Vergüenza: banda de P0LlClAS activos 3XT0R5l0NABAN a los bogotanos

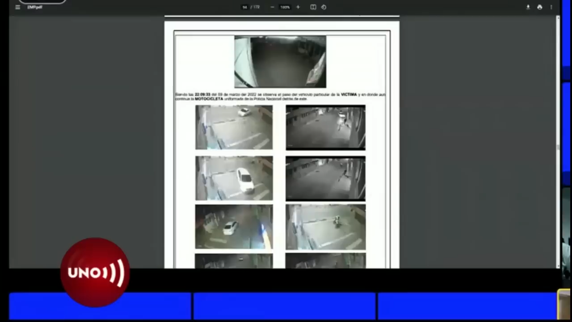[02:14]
Todo lo denunciado pudo ser verificado a través de cámaras de seguridad donde se ve a los uniformados secuestrando a sus víctimas. Fuentes cercanas a la investigación le dijeron a este noticiero que